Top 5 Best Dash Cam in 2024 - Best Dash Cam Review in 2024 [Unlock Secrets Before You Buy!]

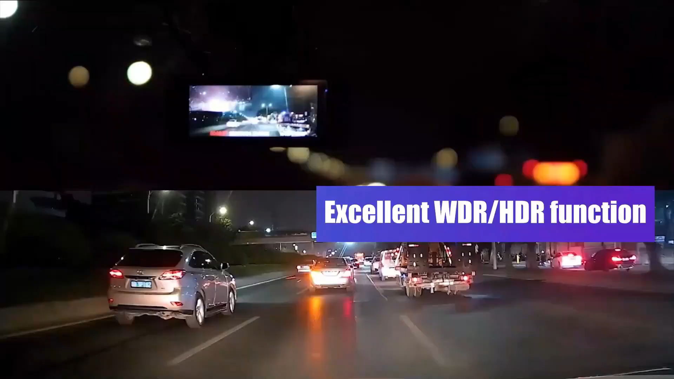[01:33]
The Red Tiger Dash Cam provides comprehensive protection and peace of mind on the road.
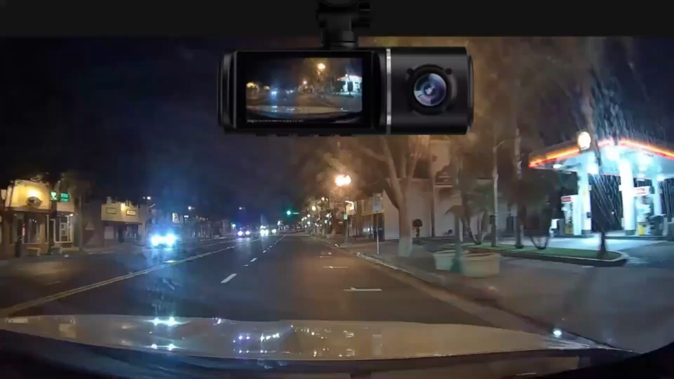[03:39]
ensuring you never miss a critical detail on the road or inside your car.